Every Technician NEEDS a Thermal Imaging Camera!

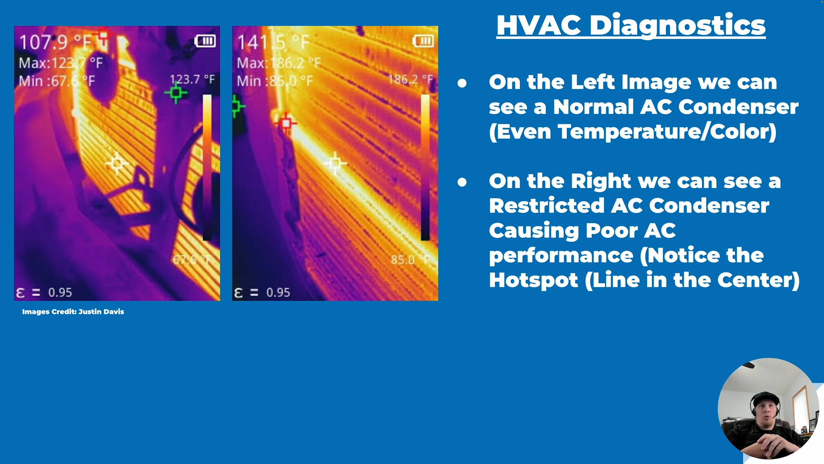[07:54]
it's a tremendously valuable test that can give you an answer on a cooling concern just like that. Same principle applies to a radiator. Although we don't have any pictures of a blocked radiator, you would have a similar principle, right? So we'd be looking for hot spots in the radiator. Non-uniform color is essentially what we're looking for.
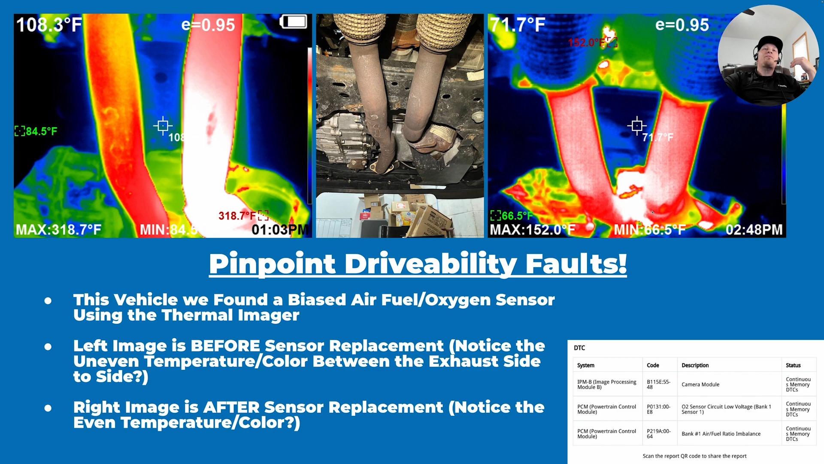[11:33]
We reset the adaptive fuel trims and now we see a very uniform temperature between the two banks of exhaust. So obviously if you have a single bank engine like a four-cylinder, you might not be able to do this test, but you can definitely do this if you have a multi-bank engine. So we'll move my little head bubble down here so you can see again. So here's another thing you can do with your thermal imager. We can look at the heat transfer of a component to determine whether or not it's doing its job. So in this particular picture here, we can see a picture of the, this is an oil cooler block or a junction block. Basically what we have here is we have transmission fluid traveling in from the transmission on the right, the hotter hose.
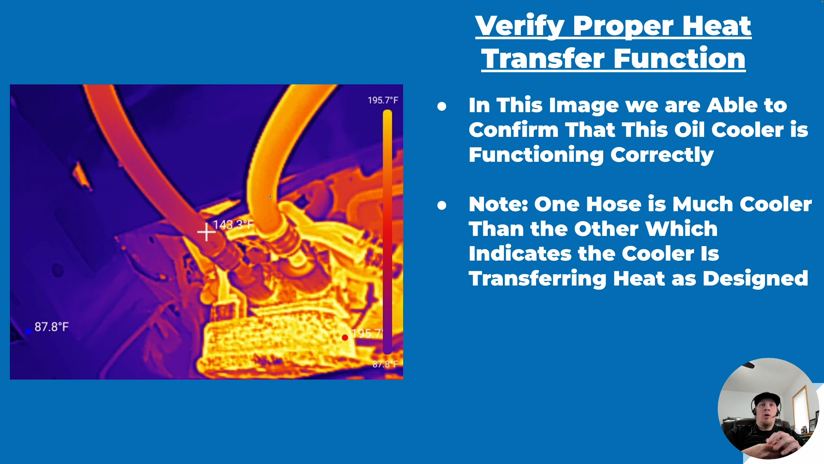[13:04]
On screen: scale top 195.7°F
That's going to be variable depending on the environmental factors and again, how much airflow we have going through the transmission oil cooler. But again, what we're looking for here is a temperature drop. That's a normal behavior because we want that temperature drop because that's the job of a transmission oil cooler. So here's another example.
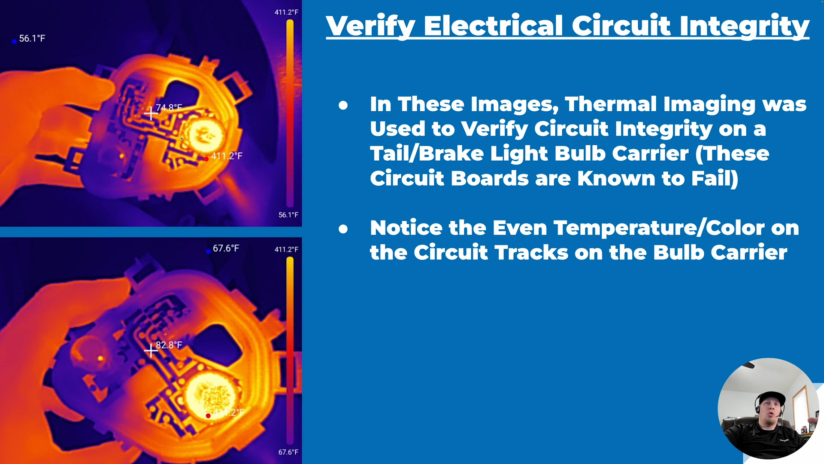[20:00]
On screen: scale top 411.2°F
Now, we'll show you another example of what an unhealthy circuit looks like versus a healthy circuit. Again, this is a healthy circuit, but we'll show you what an unhealthy circuit looks like. So, here's a really good example of a fast thing you can locate with a thermal imager again in the automotive world where many other times the conventional wisdom would have been to get out a DVOM, a multimeter, maybe a scope, and do a bunch of testing on various things like wires to try and find the source of resistance. On the other hand, the thermal imager finds it just like that.
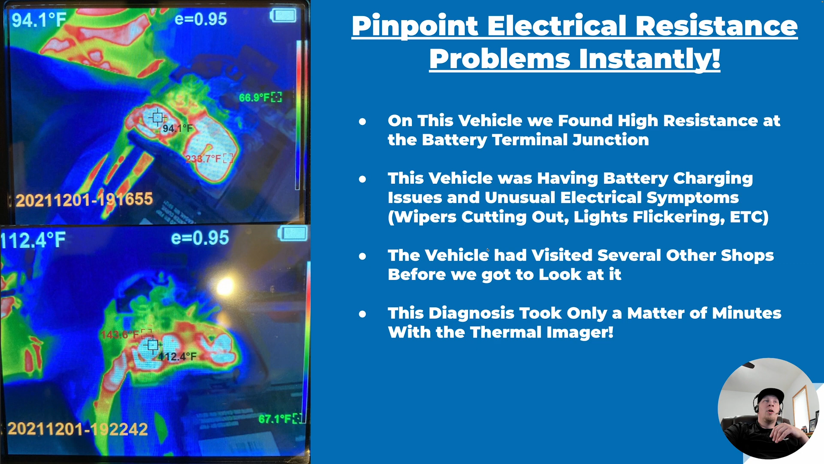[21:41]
we found that there was a major source of resistance. You can see that there's a ton of heat buildup here, right at the connections going into the positive battery post. So, now we're going to look at the next page here. Now you can see a picture of what this setup actually looks like. So, again, this is a junction where there's several different leads going out to a couple of different fuse blocks and whatnot. There's some fuses that are actually built into this particular battery terminal junction, and we checked to make sure all of this was tight, everything was tight. Basically, what we were dealing with is metal fatigue and high resistance. So, we actually, as the component in the picture here was no longer available,
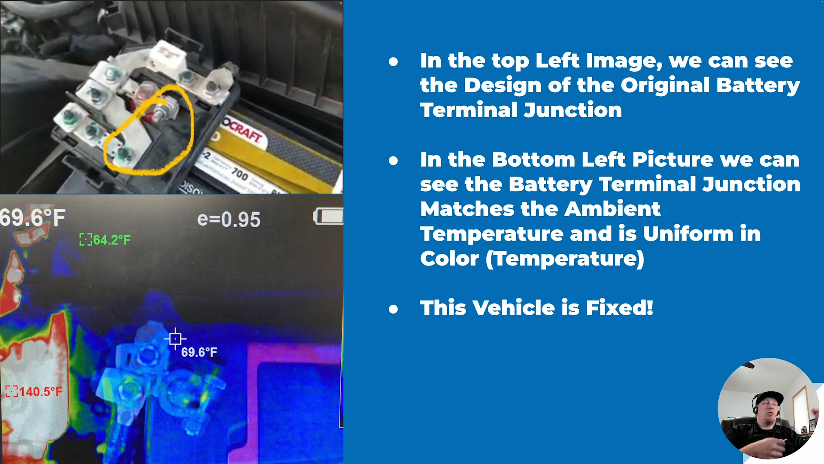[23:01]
On screen: spot 69.6°F, max 140.5°F
locate a major problem with the vehicle without having to do a bunch of wire testing or tracing of things or any other stuff like that. We literally went right there, pulled out the thermal imager, found the problem, fixed the problem, and verified the fix all with the thermal imager. So, again, tremendously valuable option here. So, one more mechanical example I wanted to share was brake system. So, again, we touched on this just briefly earlier in the presentation, talked a little bit about, you know, what are we dealing with in a brake system, and how can we leverage the thermal imager to help us out? Well, if we look at this particular situation, the customer's complaint was we had a vehicle that sounded like there was some brake noise coming from the rear,
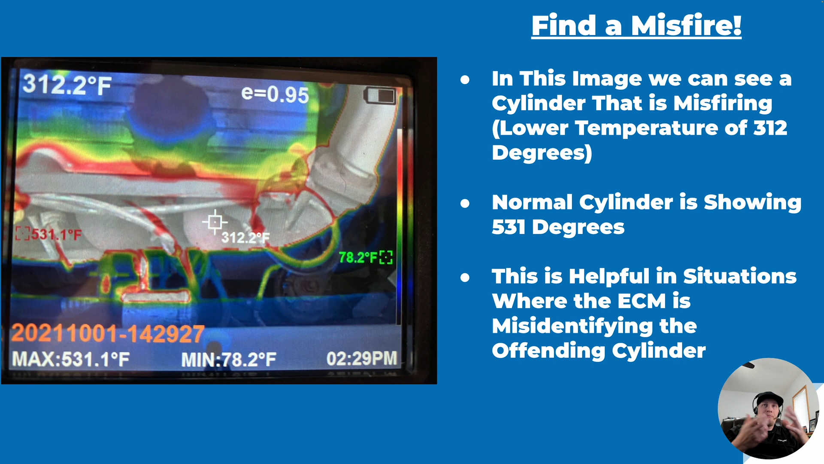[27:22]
On screen: spot 312.2°F, max 531.1°F, min 78.2°F
it's a safe bet that that's where our misfire is occurring, right? So, even if the computer is unable to recognize which cylinder is misfiring, we can spot it because of the difference in temperature. So, just another thing you can use the thermal imager for, don't discount all the value that it has for you because there are so many possibilities.